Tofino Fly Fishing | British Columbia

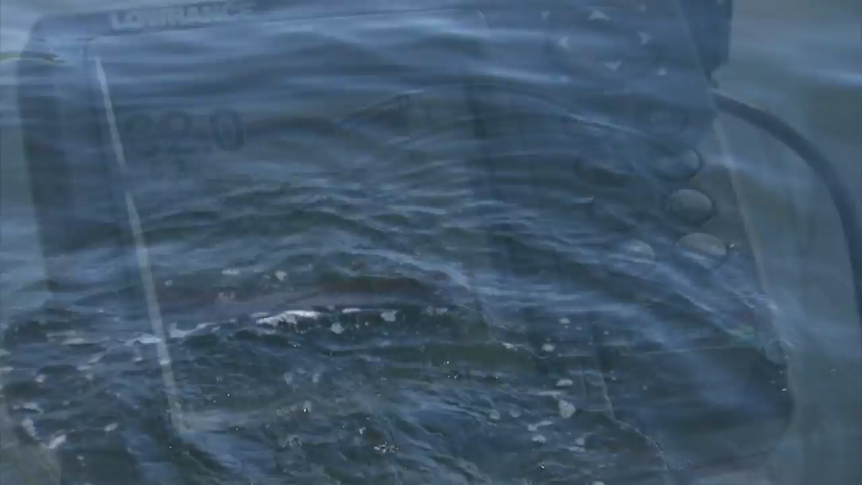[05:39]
Actually, Brian, I'm looking on the sonar and I see fish from 20 feet right down to the bottom right now. Yep. Speaking of the devil. There you go. You're on.
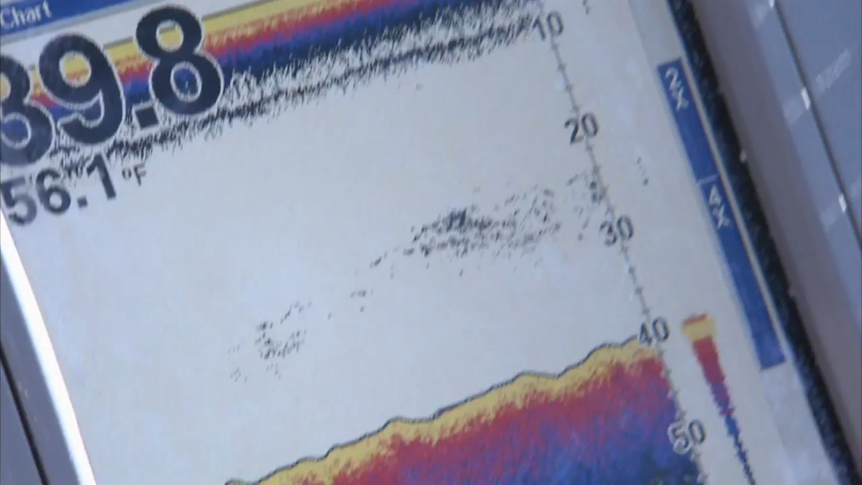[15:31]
On screen: water 56.1°F
Oh, cool. Fishing with sonar or a depth sounder is a very practical way to get the edge on finding fish.
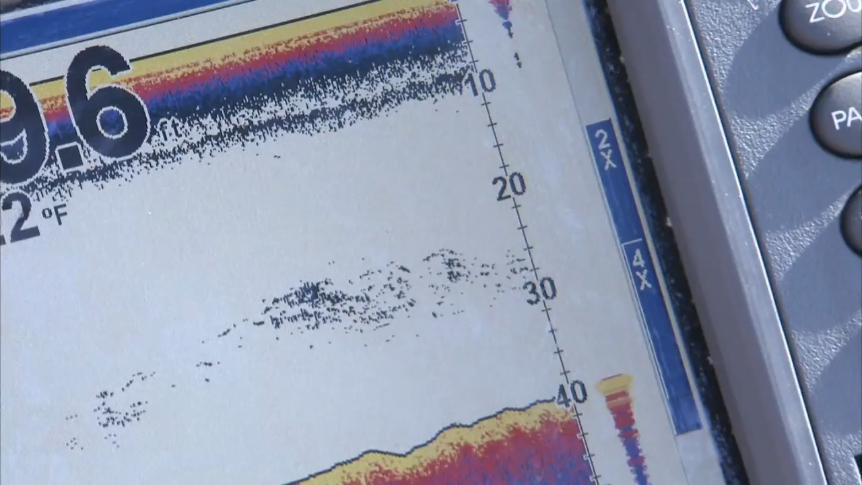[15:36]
After all, if you don't know where they are, you may be drowning flies in an area completely devoid of fish. There are a wide variety of depth sounders or fish finders manufactured.
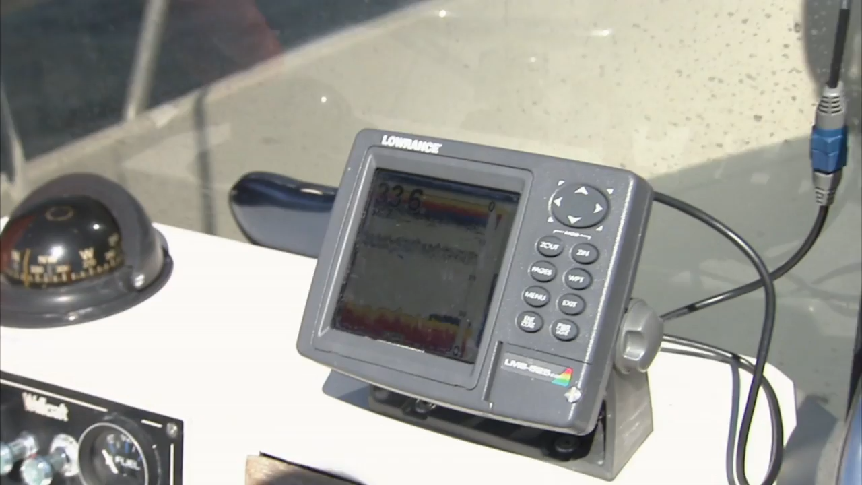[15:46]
And they range from very elaborate to simple handheld units that are very portable.
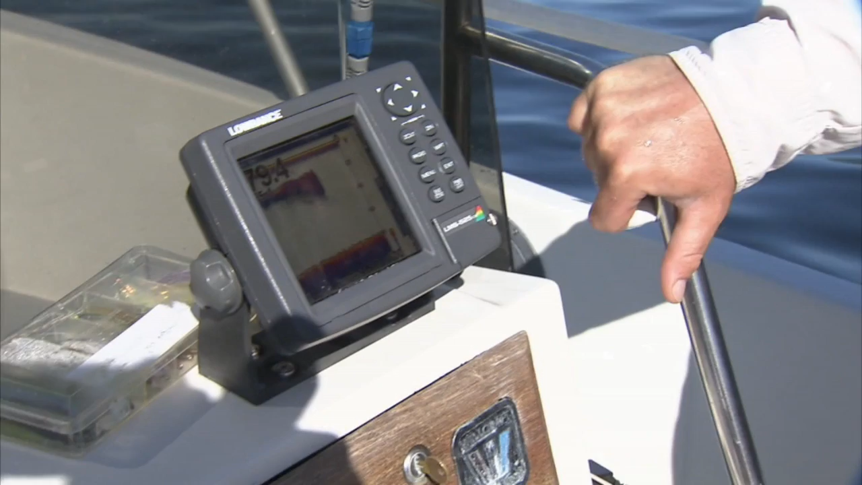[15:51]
In very simple terms, all sonar units send out a beam, which is bounced back to the sonar unit.